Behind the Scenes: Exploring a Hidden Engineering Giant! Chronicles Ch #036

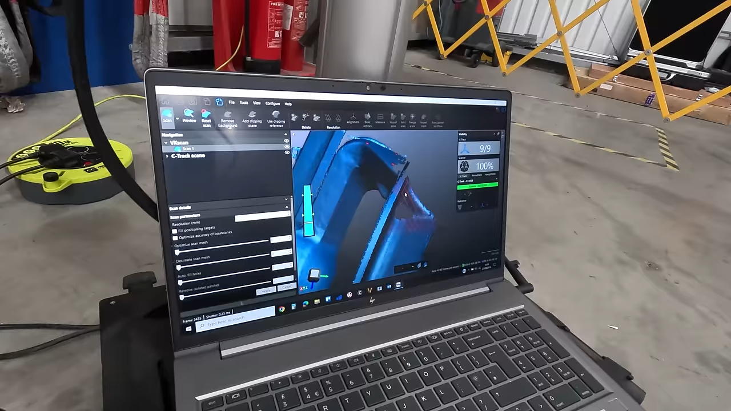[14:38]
we'll put like a heat map on top of it so we can see in terms of blue, green and red what fits, what's out, what's going to collide,